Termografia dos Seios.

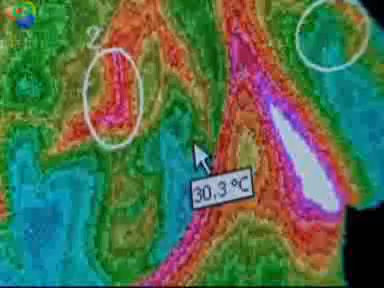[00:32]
On screen: spot 30.3°C
This breast is hotter so that there's more means there's
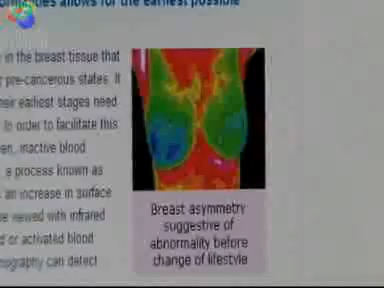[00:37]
more blood flow there's more activity in that in this breast.